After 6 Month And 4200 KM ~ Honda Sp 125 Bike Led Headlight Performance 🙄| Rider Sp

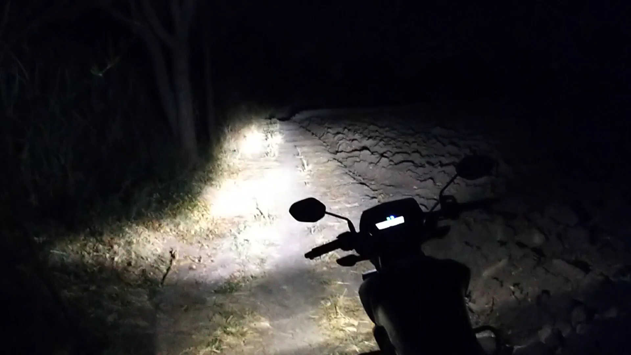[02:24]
हर एक जगा से देख सकते हैं कि इसके headlight कितनी जगा cover करता है एक बार मैं आपको bike खड़ी करके भी दिखा देता हूँ तो यह bike पर बैठ चुक है